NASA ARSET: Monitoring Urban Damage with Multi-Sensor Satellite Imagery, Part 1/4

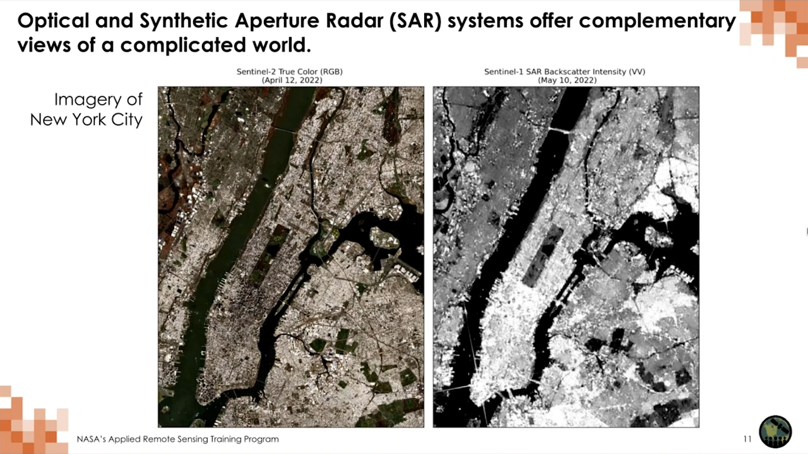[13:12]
This image was acquired on May 10th, 2022. And I'm going to walk through what the different things that we can see from a radar or a SAR image relative to an optical image, and build a conceptual understanding of the difference between optical and radar, and how we can use radar to map things like urban damage. So first, about the optical image.
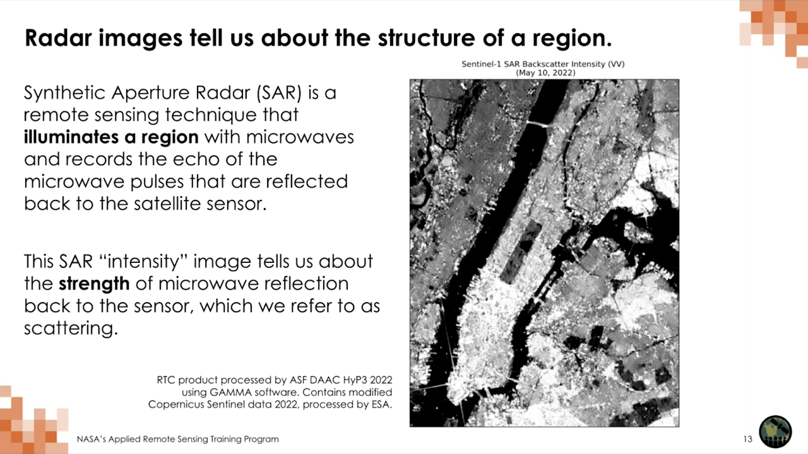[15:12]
This is, in a sense, the strength of the returned echo. And I'll get into more of that in a second. But we refer to this image as a backscatter intensity image. And it tells us how strong the returns are to the sensor.
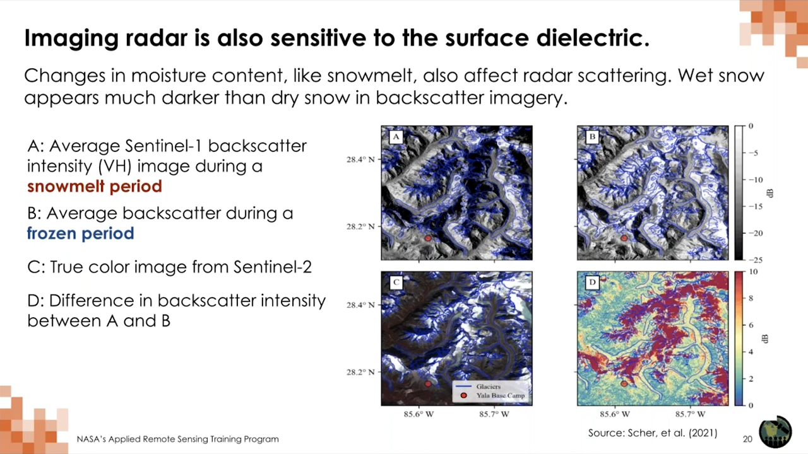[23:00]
So moisture content, and we call this the surface dielectric, changes in the surface dielectric can also really affect scattering characteristics.
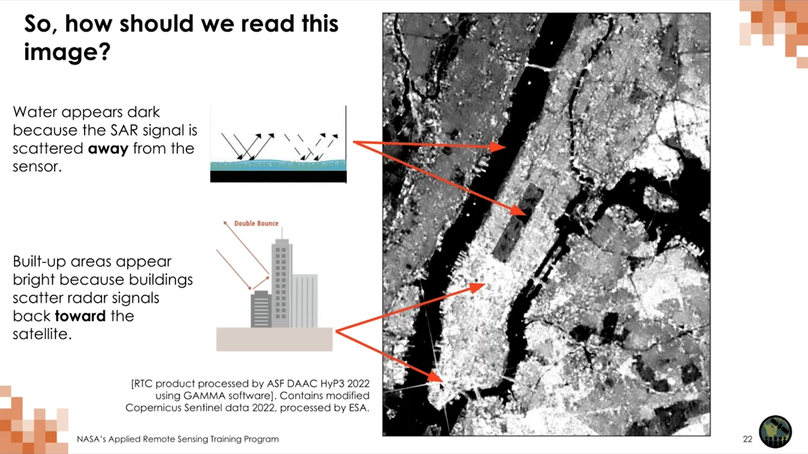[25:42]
likely from double bounce scattering, back towards the sensor. So we see them. And in this lower image, which is near Wall Street, this lower portion of the image, there's an intensity so bright it makes this star shape. That's a very high intensity return. So radar satellites, due to their sensitivity to the structure of a region, are commonly used to map damage proxies, indicators of damage to urban or otherwise built up infrastructure after natural hazards.
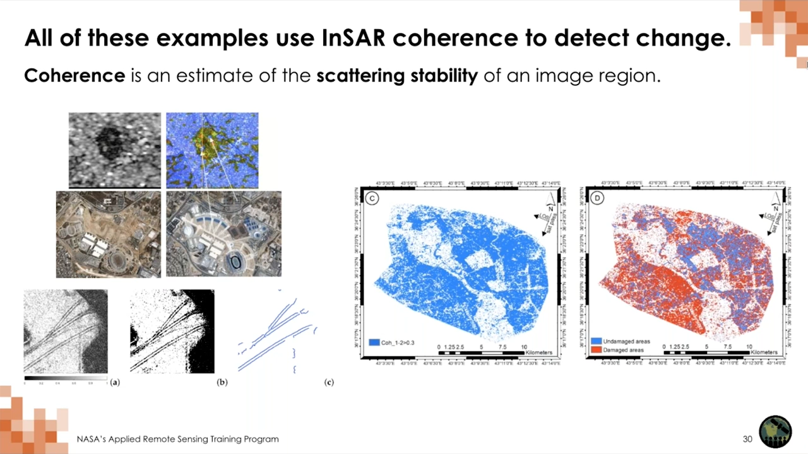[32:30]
And what coherence estimates is the correlation between two phases.